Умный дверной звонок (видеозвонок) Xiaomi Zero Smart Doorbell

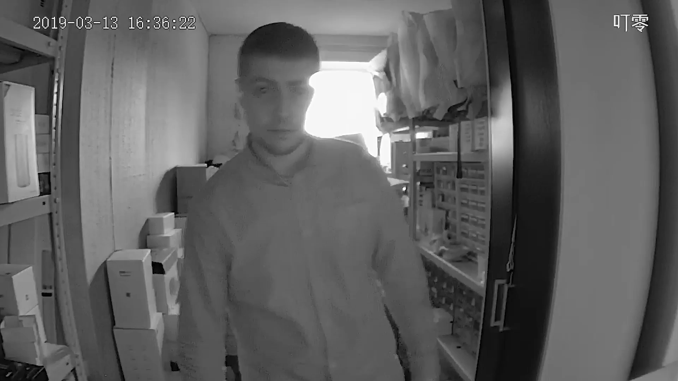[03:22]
Есть функция автоматического срабатывания звонка при стуке. При правильных настройках звонок даже роль сирены может выполнять, если его попытаться оторвать от двери. В случае отсутствия доступа в интернет умная составляющая, конечно, работать не будет.